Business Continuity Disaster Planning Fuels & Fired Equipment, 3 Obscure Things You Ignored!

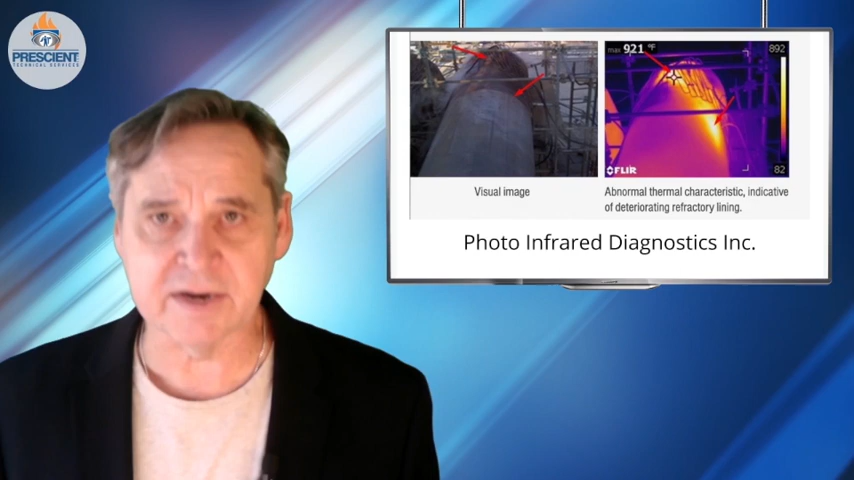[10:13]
On screen: max 921°F
For just a couple of hundred dollars, you can get a cell phone attachment and do some good for yourself. For just a couple of thousand dollars, you can get some decent equipment that can allow you to do something. Some relatively quick, inexpensive, very regular checking of the outside of equipment for refractory issues that are just beginning. I like to tell people, the longer you wait for a refractory repair,